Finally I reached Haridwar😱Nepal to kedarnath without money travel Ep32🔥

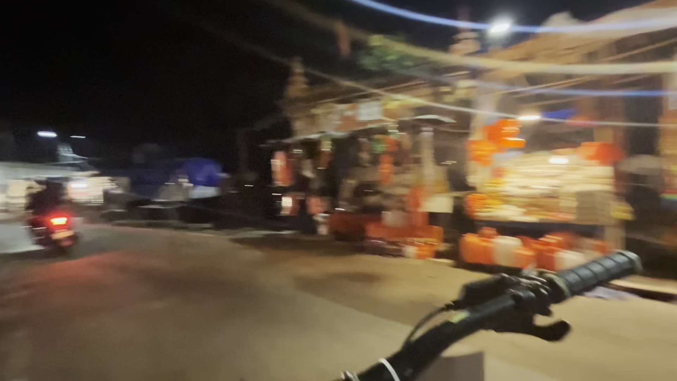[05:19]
रात का नजारा भी बहुत अच्छा है यार इधर का तो। जय श्री राम